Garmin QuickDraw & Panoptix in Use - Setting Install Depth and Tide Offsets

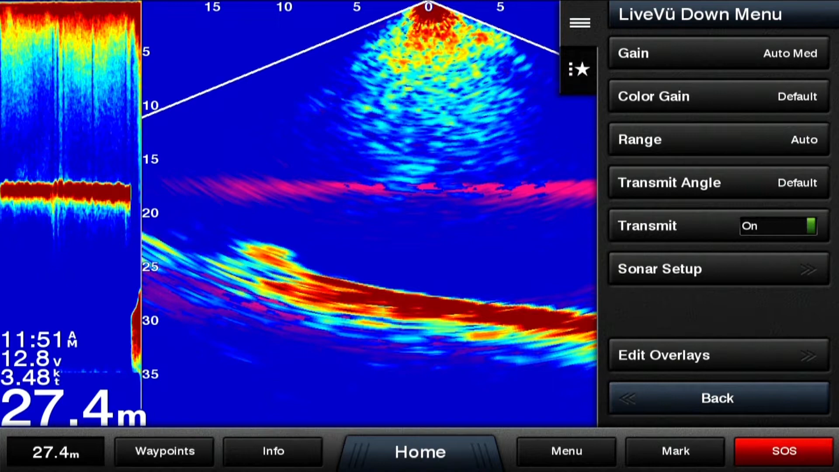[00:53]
On screen: depth 27.4 m
installation, and then installation depth. So we actually have our transducer installed around about a half meter below the waterline.
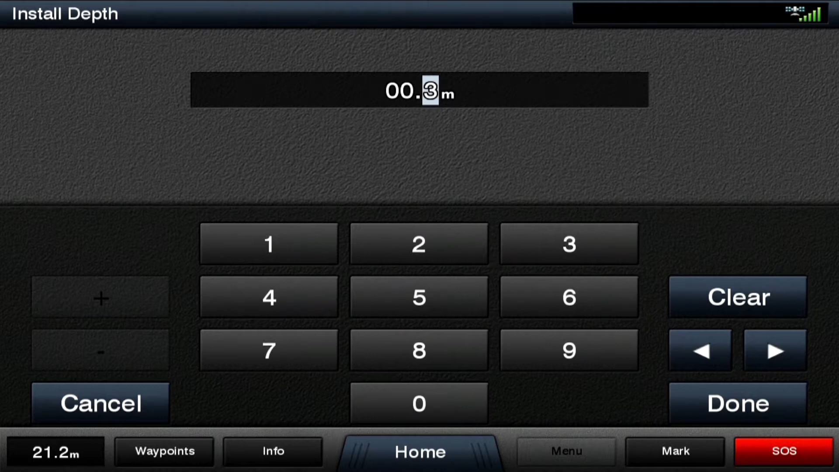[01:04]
So 0.5 done.
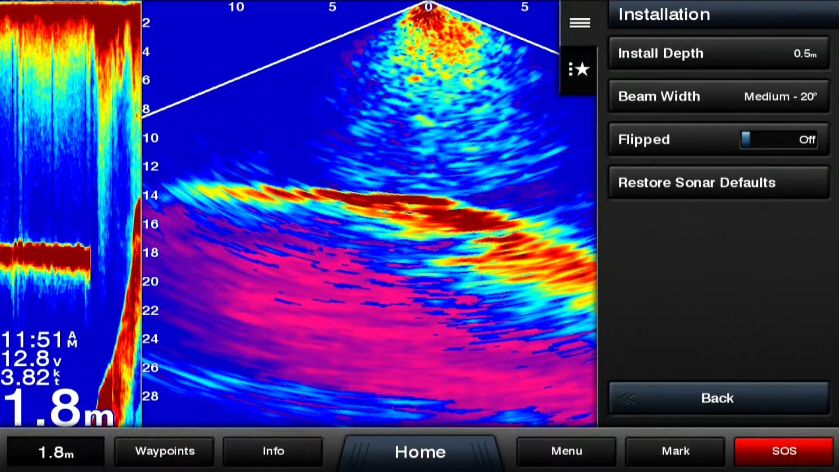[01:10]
On screen: depth 1.8 m
So that's now giving our depth offset correctly.
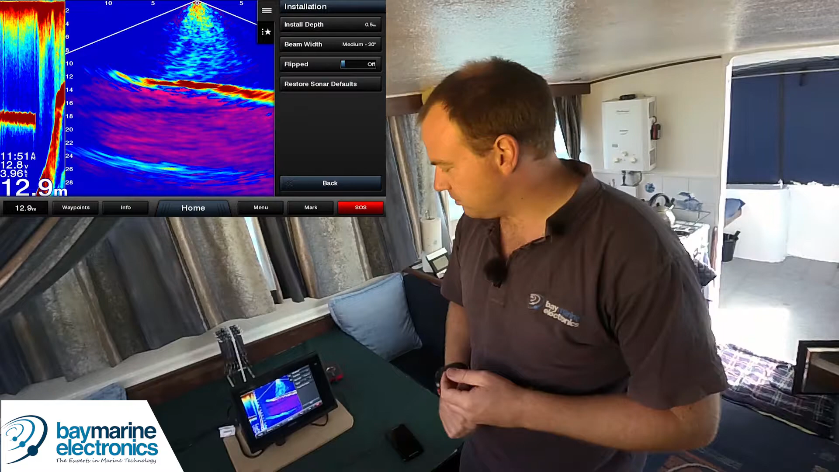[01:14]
On screen: depth 12.9 m
So that's the first step. Then what you need to do, go into your chart.